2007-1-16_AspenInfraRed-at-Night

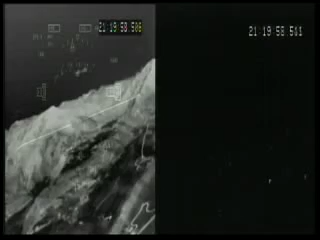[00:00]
Should be breaking the runway any second now. You can really see that ridge line right there. There's the runway, boy it's coming out real nice.
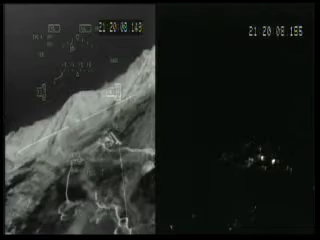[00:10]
We are clear to land. This will be a full stop. Stand high. On the guard right path.
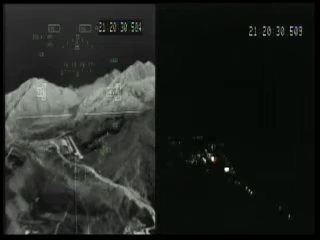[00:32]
Right path vectors right on the runway. 1,000. Okay autopilot's off.
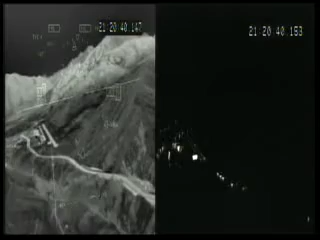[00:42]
Speed's good. Speed's good. For the vases coming in. Vases coming nicely.
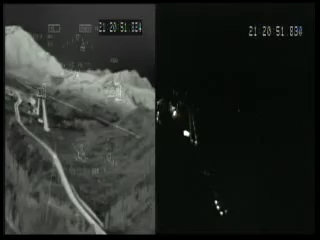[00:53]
Last chance check. 500. Look at those trees you can see. Can't see. 400.
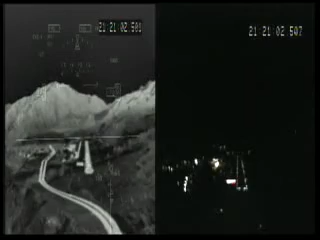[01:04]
300. Perfect. I've got the train on the side you're clear. 200.
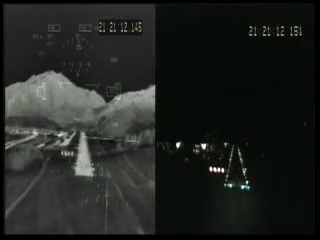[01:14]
100. Nice. 50. 40. 30. 20. 10.